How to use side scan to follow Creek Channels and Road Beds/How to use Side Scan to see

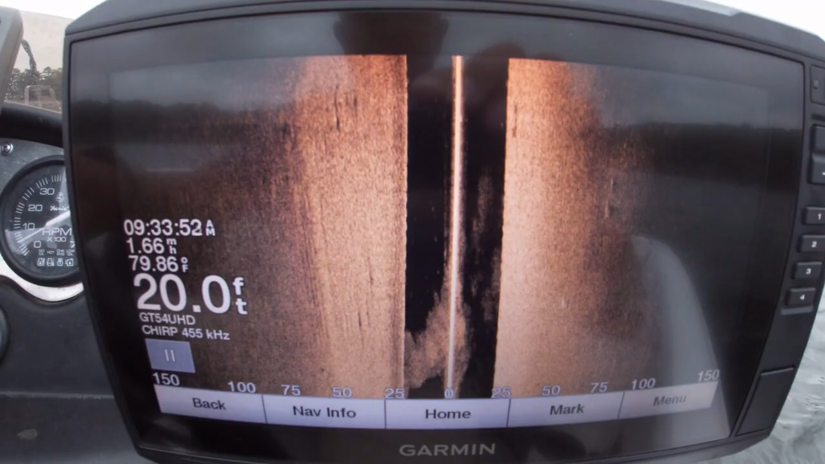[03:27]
On screen: depth 20.0 ft, water 79.86°F
So quickly, let's see if we can spot this.
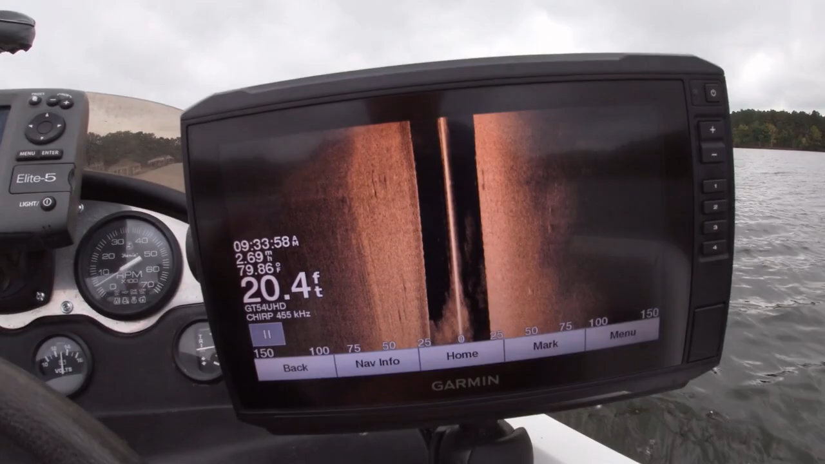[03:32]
On screen: depth 20.4 ft, water 79.86°F
So you can see this ridge right here?
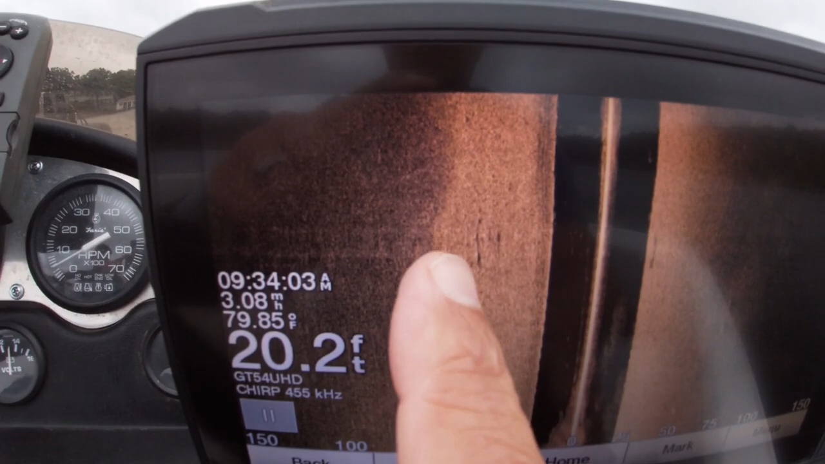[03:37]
On screen: depth 20.2 ft, water 79.85°F
That is the top of the creek channel. Let's spread this on out. Let's see.
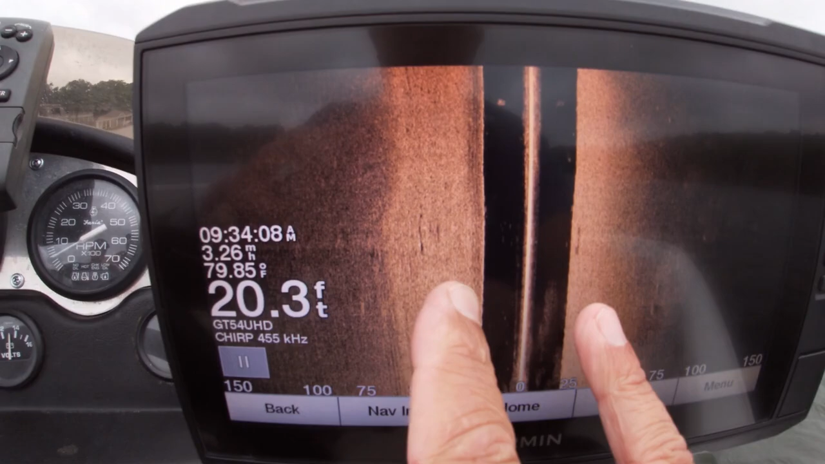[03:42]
On screen: depth 20.3 ft, water 79.85°F
Sometimes I've got my side scan set on 150 feet,
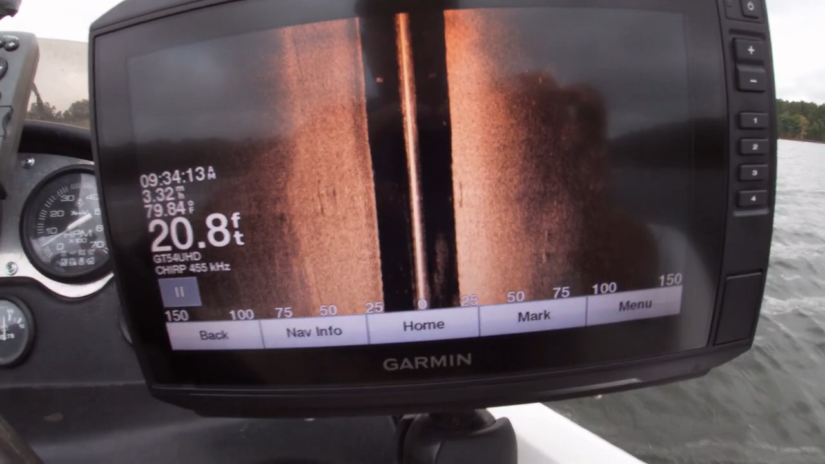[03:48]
On screen: depth 20.8 ft, water 79.84°F
and we're going to use the side scan from now on just to follow this creek channel.
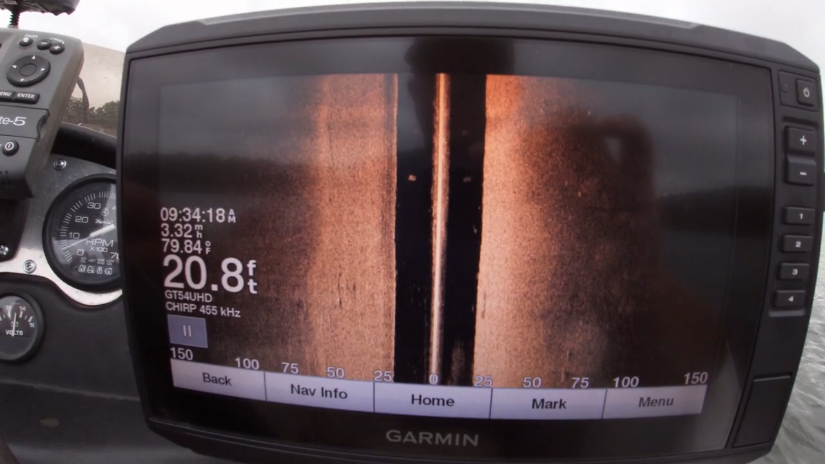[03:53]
On screen: depth 20.8 ft, water 79.84°F
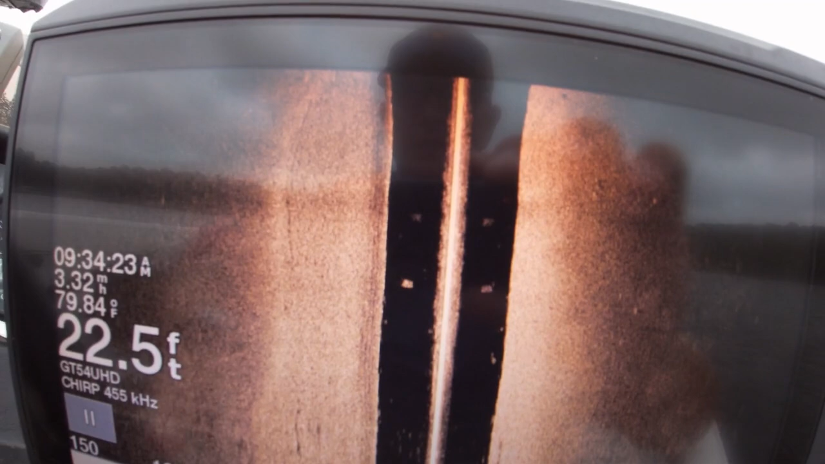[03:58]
On screen: depth 22.5 ft, water 79.84°F, speed 3.32 mph
Now, I want you to notice how this creek channel begins to turn here. This is the edge of the creek channel.
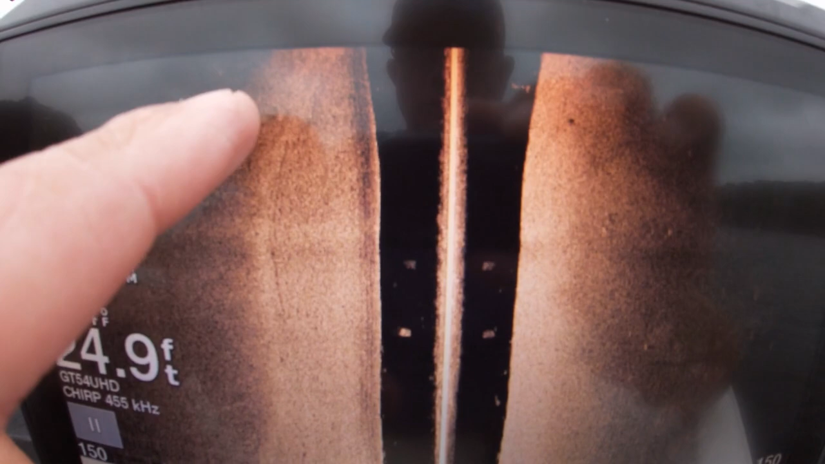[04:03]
It begins to turn. Now, I'm going to follow my boat.
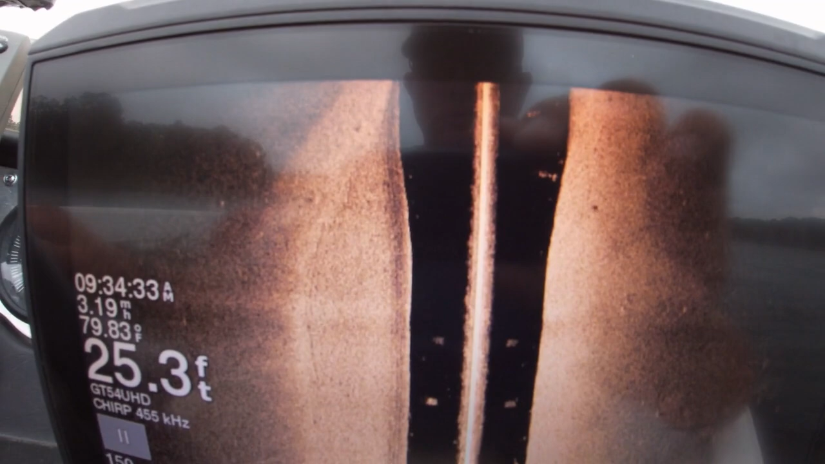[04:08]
On screen: depth 25.3 ft, water 79.83°F
I'm going to turn my boat as that creek channel turns, and I'm going to try to keep the boat in the middle of the creek channel.
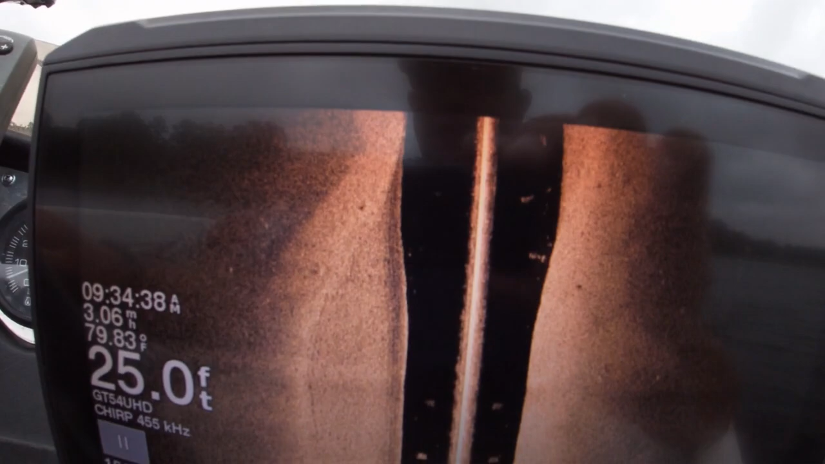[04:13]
On screen: depth 25.0 ft, water 79.83°F
And I may crisscross it from time to time, back and forth, but for the most part,
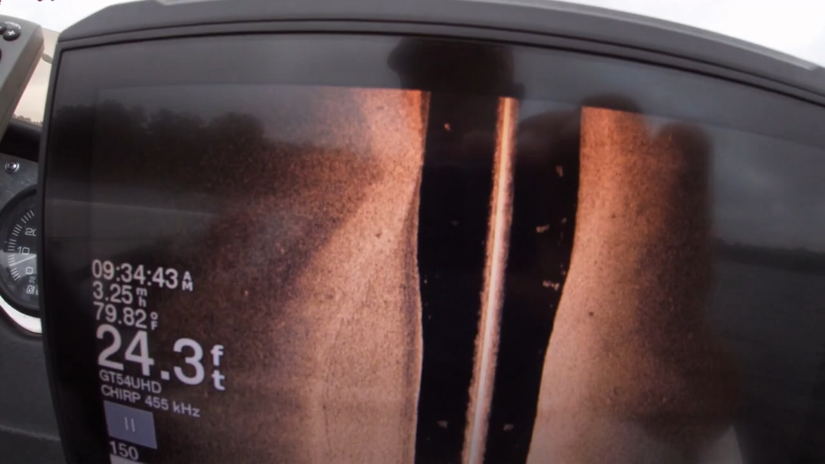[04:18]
On screen: depth 24.3 ft, water 79.82°F, speed 3.25 mph
I want to try to stay pretty fast.
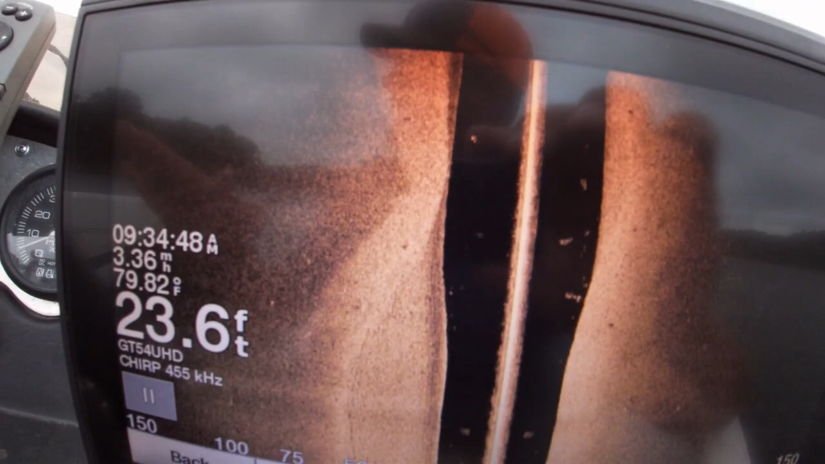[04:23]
On screen: depth 23.6 ft, water 79.82°F, speed 3.36 mph
I want to be close to the center so I can look at the sides of the creek channel.
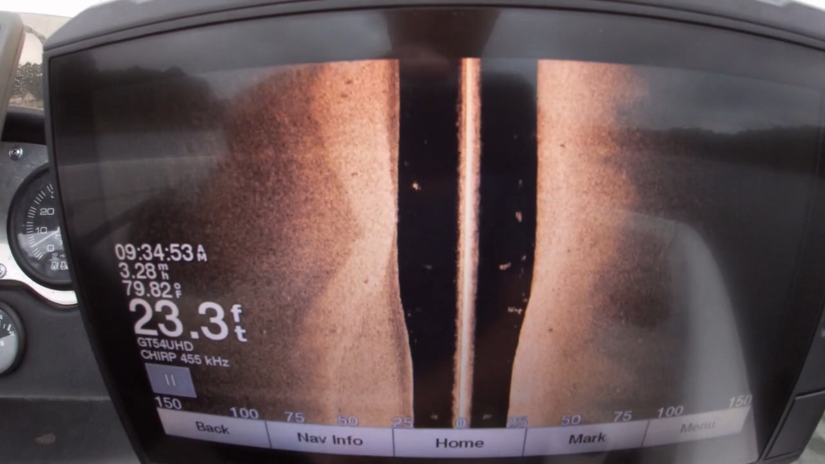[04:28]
On screen: depth 23.3 ft, water 79.82°F
And when we get to a point the creek channel is steeper, I'll point that out.
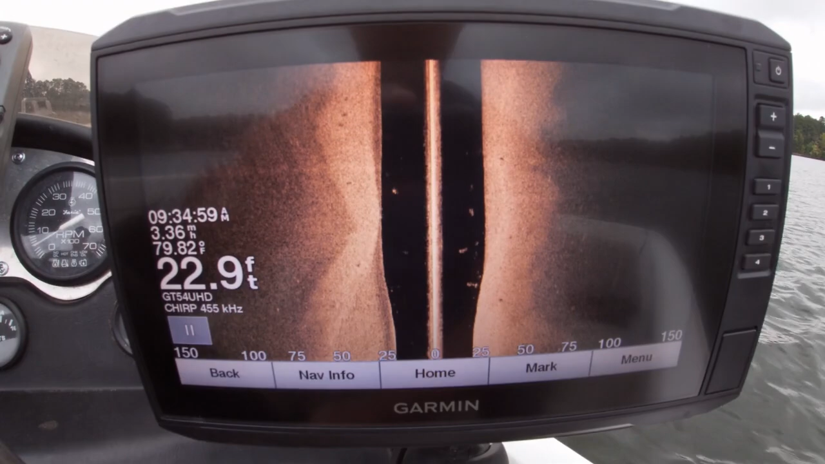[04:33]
On screen: depth 22.9 ft, water 79.82°F
So as you can see, this darker area here, that is on top of the creek channel here.
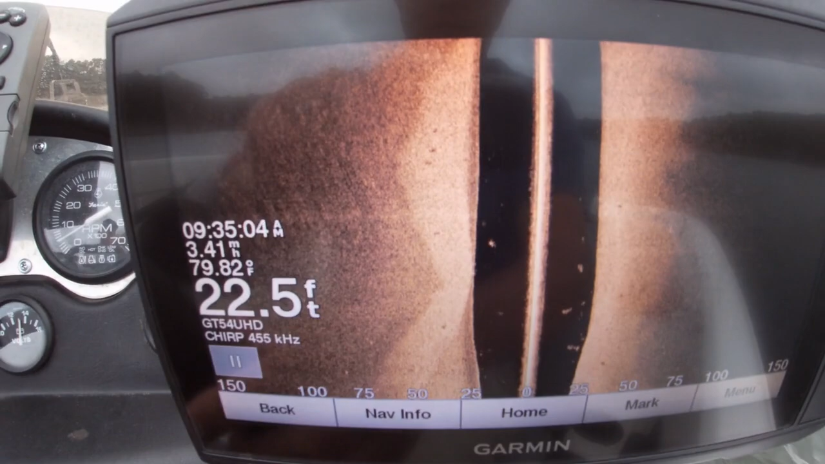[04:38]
On screen: depth 22.5 ft, water 79.82°F
Now, see how the creek channel is beginning to sweep back to my left?
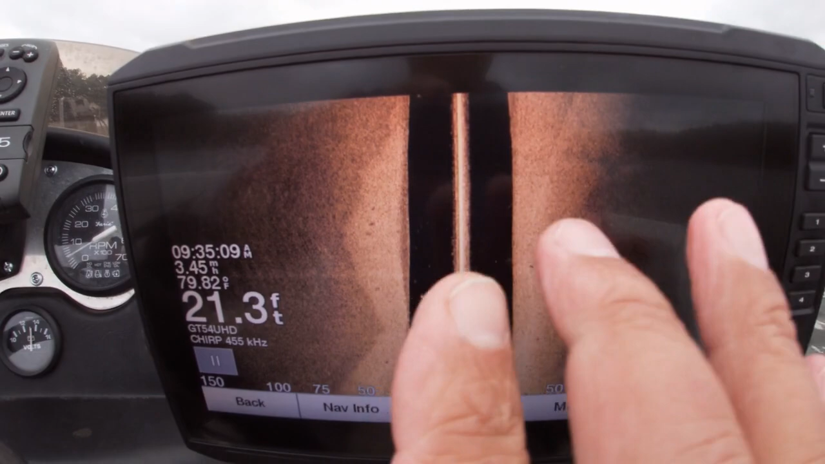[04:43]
On screen: depth 21.3 ft
And there is probably a stump.
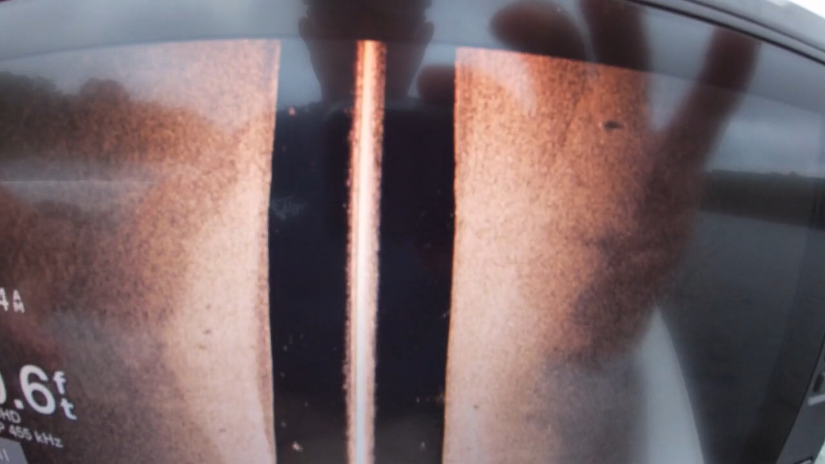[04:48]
Now, the creek channel is sweeping back to my left,
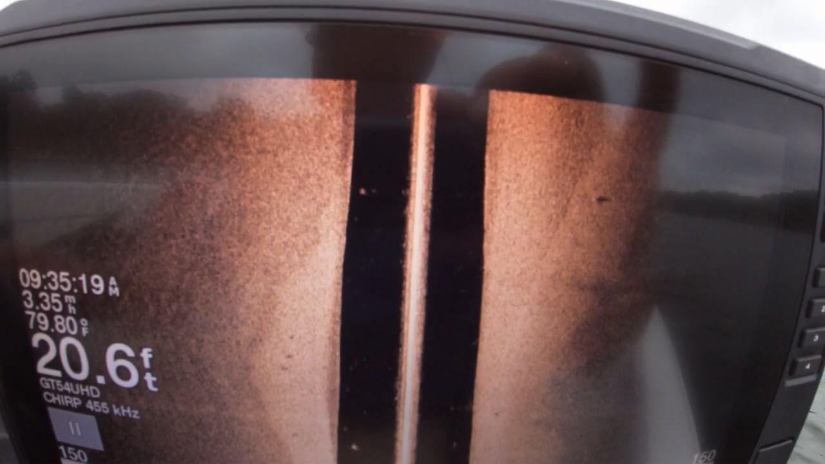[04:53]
On screen: depth 20.6 ft, water 79.80°F
so I'm going to just turn my boat left as the creek channel is sweeping back.